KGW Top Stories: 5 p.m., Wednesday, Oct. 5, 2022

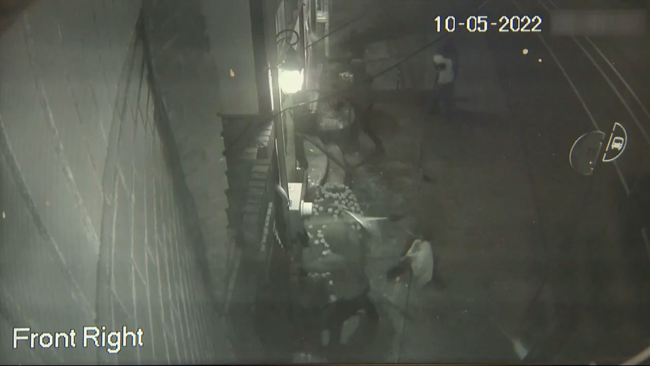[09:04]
Much of it recorded on surveillance video. Take a look. Vandals breaking the front windows at Bison Coffee House, then shooting some sort of spray paint inside.